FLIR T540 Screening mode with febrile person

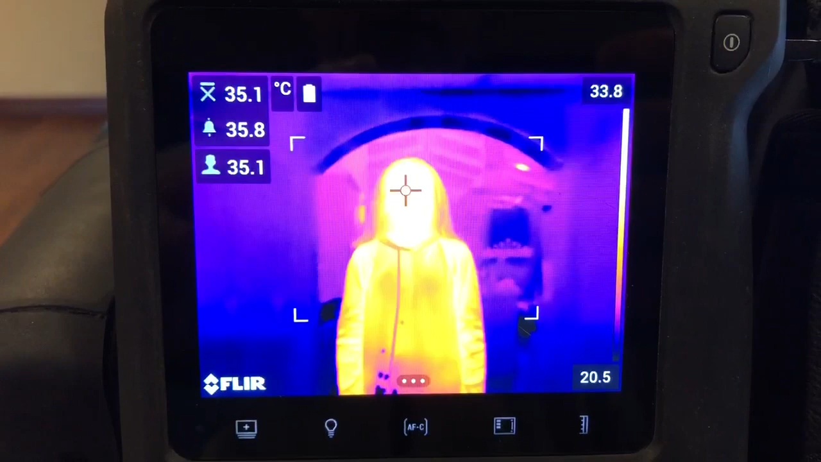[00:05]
all right I want to do a quick video this morning showing screening mode on a t540 got my daughter Mia here in the field of view she has two meters away from the camera and she is feeling
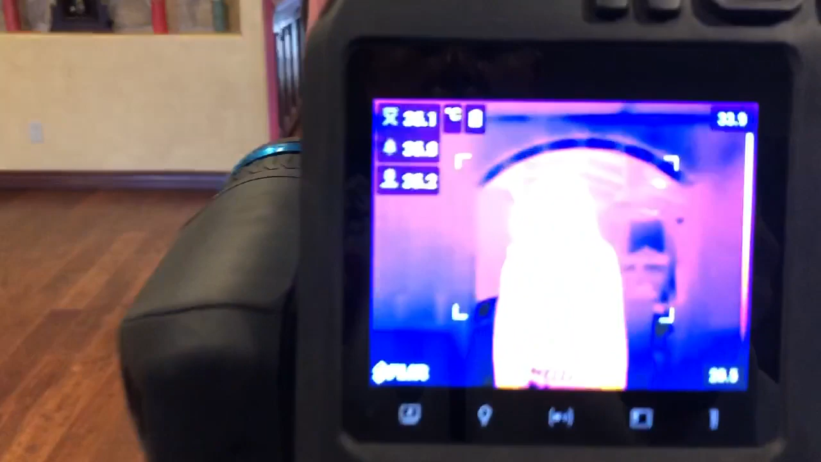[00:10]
good today let's use her to set the set point so I'm just going to press and hold the P button and the maximum temperature on her face is 35.1
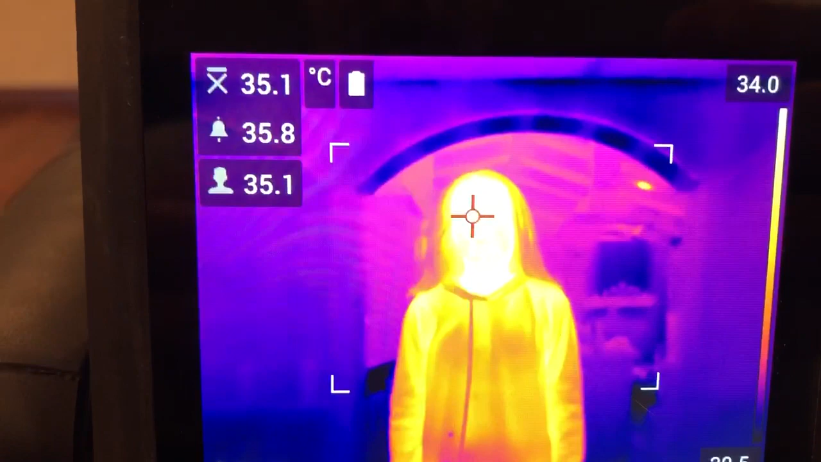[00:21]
degrees C I have the set point set for 7 degrees C hotter than that so I'm
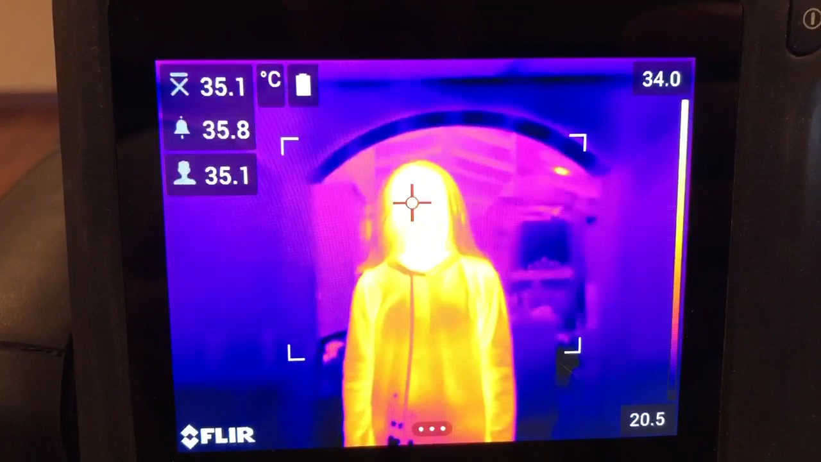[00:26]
On screen: scale top 34.0°C, scale bottom 20.5°C
going to alarm at 35.8 degrees C and
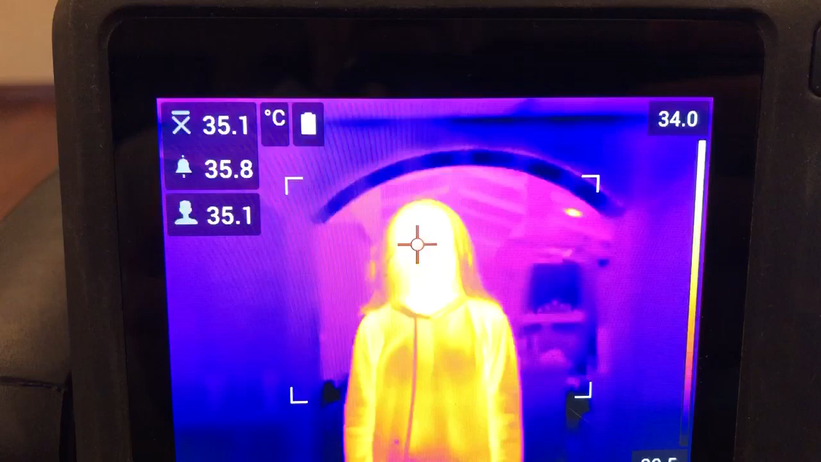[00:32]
On screen: scale top 34.0°C
Mia can you move out of the field of view Max can you go stand where Mia was my son
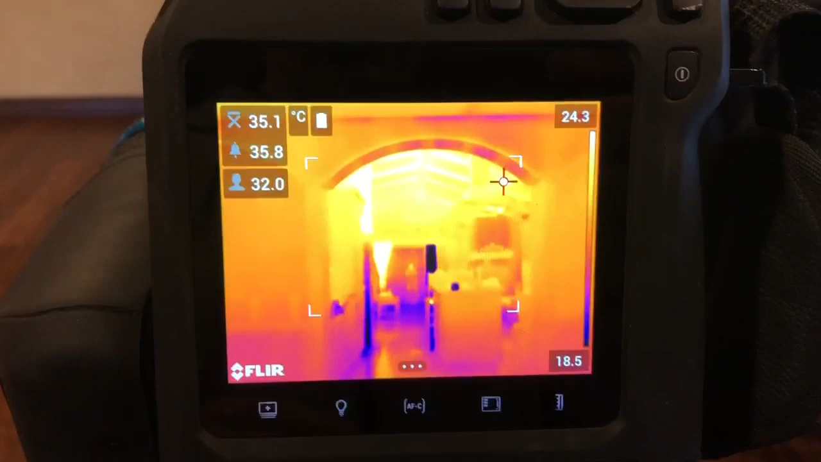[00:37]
Max is not feeling good today his fever oral fever is 99.9 degrees Fahrenheit
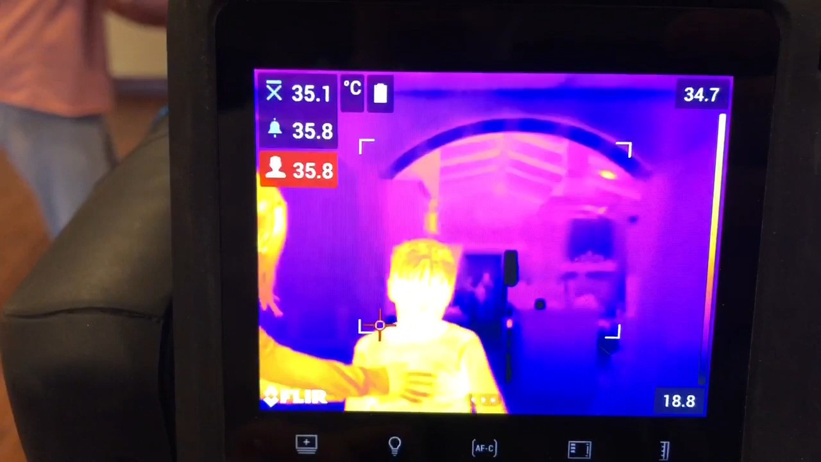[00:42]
which is 37.7 degrees C so it's a 0.7 degrees C high and you can see he's setting the alarm off here so move out of the field of view
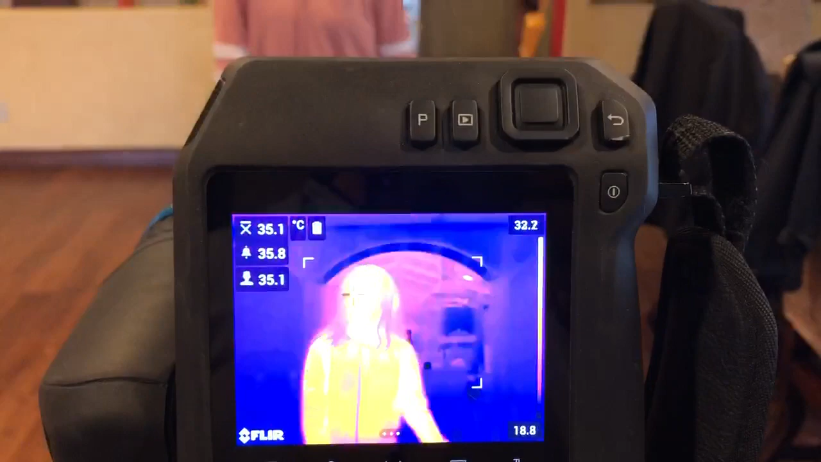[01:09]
right so that's basically how it would work